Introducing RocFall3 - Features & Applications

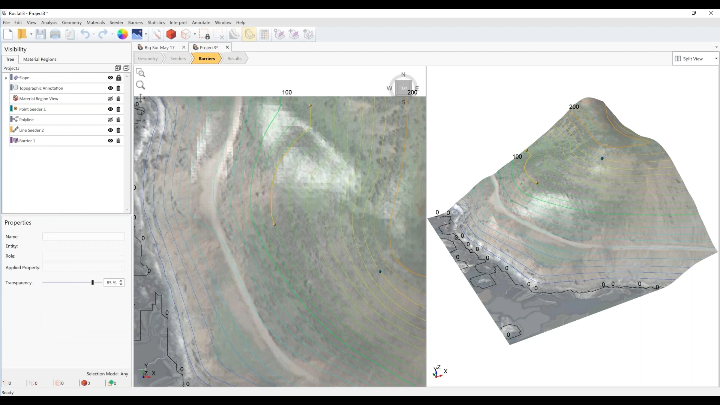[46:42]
So we can install these barriers at the contour line that's 80 meters in elevation. Right-click, done. We can add multiple barriers. So let's do that. To stop the rocks from the point seeder.
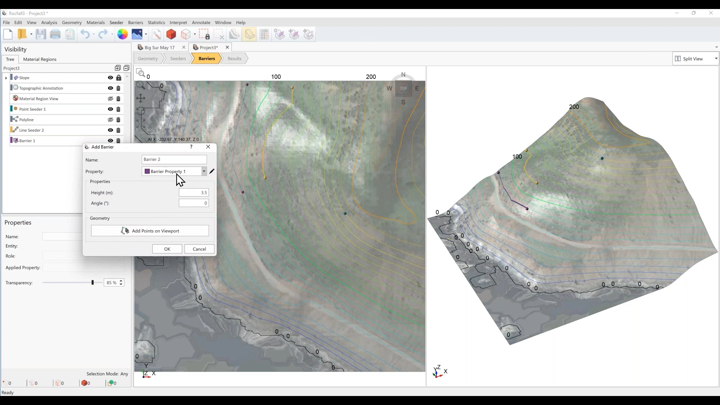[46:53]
We're using the same barrier property. Let's also change the height to three meters and add points on viewport.
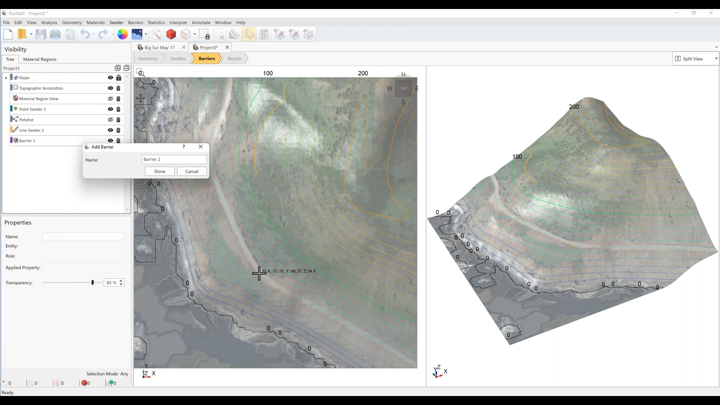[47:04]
Right-click, done. And okay. Now we can quickly recompute to get the results.
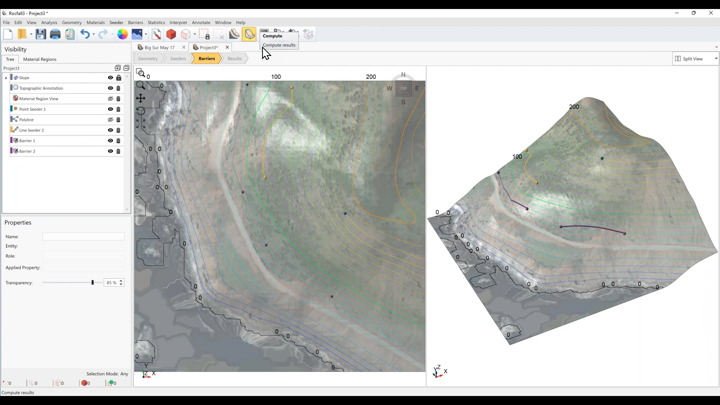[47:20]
Okay. So now you see that the rock falls from both seeders. So these points have been stopped by the barrier. We can graph barrier data as well. So under interpret menu, let's graph barrier data.
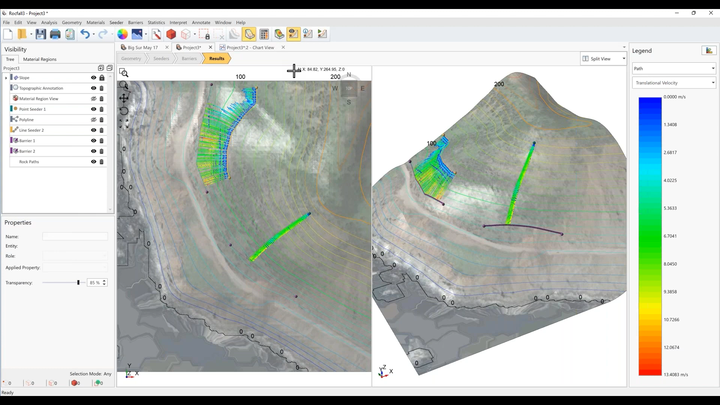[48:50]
And once you have identified where the critical slope section might be, you can then export that section into rock fall two, which is 2D. So you can throw many, many rocks down the slope for very fast computation. So let's go back to geometry. And then under geometry menu, let's do a rock fall two section creator. And then we can create a section. We just move this cursor here. We can rotate to get our section. Okay.
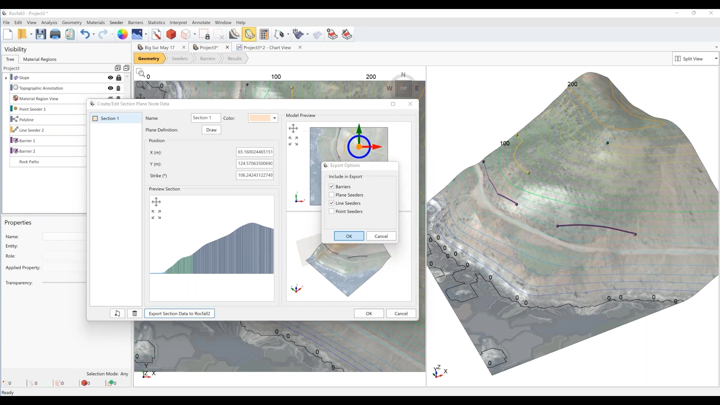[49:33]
And let's export section data to rock fall two. We'll export the barriers and the line seeders. Okay. Okay. So this is the section that's been exported to rock fall two.